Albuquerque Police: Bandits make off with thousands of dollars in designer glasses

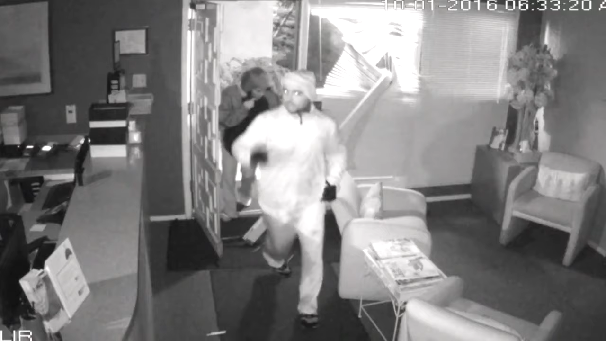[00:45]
They're gloved up so we can't get prints. We obviously want to identify them by their facial recognition when they come through the door.
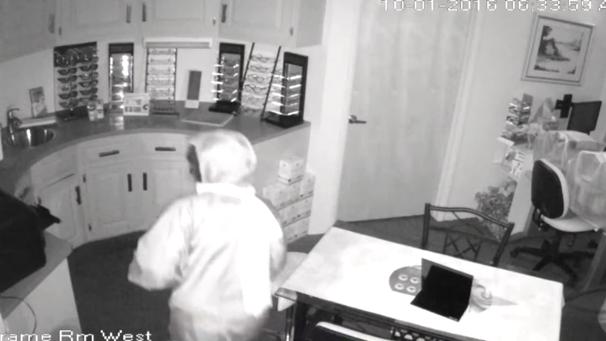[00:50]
The entire time the two are inside, the female accomplice appears to walk with a hunch.
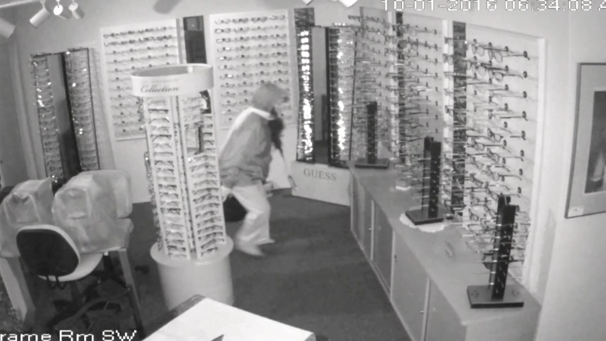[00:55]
She rifles through cabinets but doesn't find what she's looking for until she sees designer names.